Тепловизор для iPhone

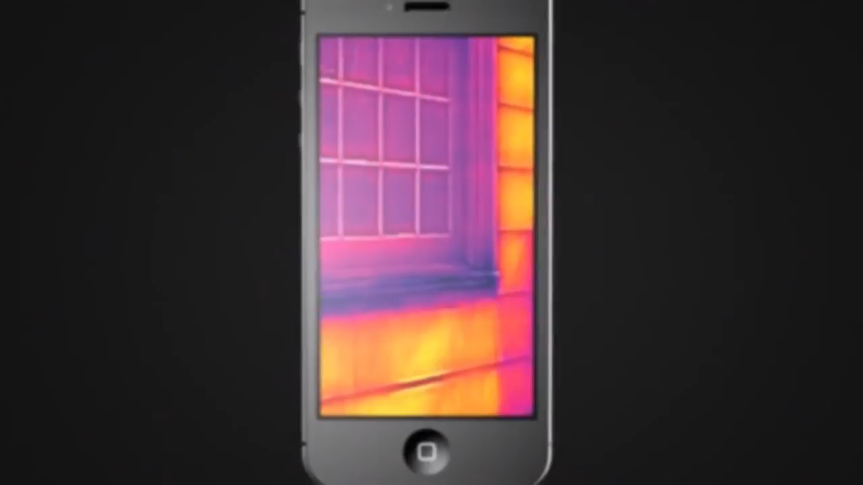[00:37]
And it gives you the power to see the heat.
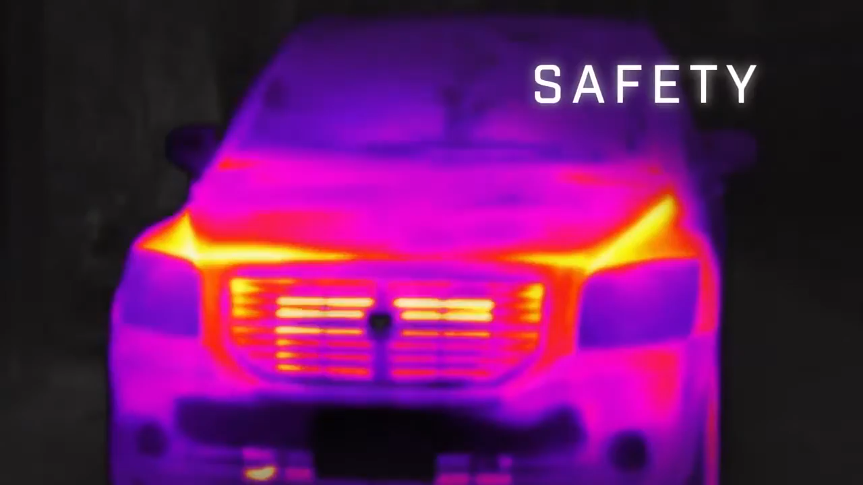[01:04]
You can see the heat of mechanical malfunction.
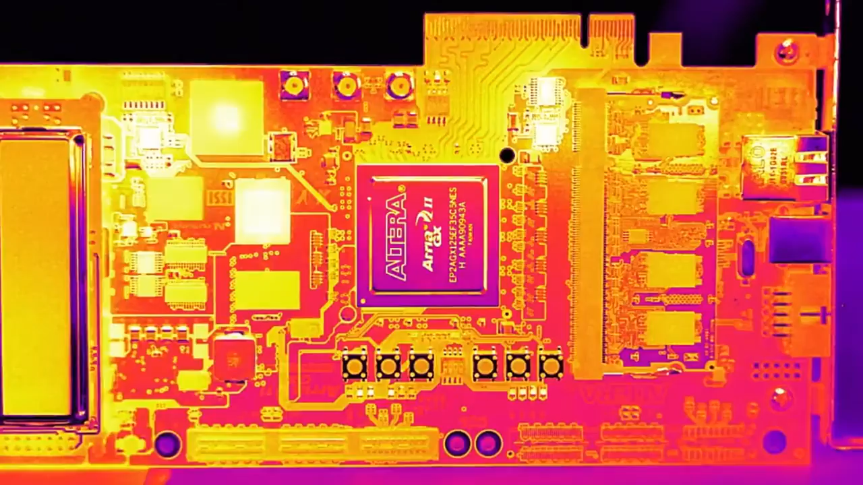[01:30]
FLIR 1. See the heat. I think it's very confusing.